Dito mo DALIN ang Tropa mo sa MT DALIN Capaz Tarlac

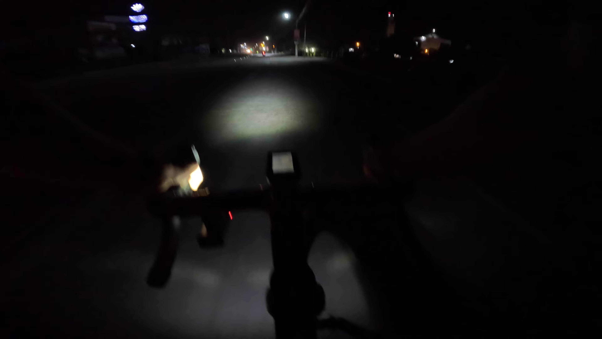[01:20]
So tara, biyahe tayo ngayon.
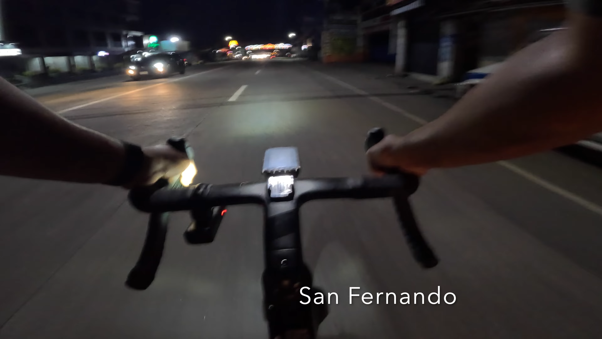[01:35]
Approaching crossing San Fernando. Time check 5:35. Dami na ako sa Angeles. SL de la Bastada. Meron pa kami mga kasama, mga taga-Malolos.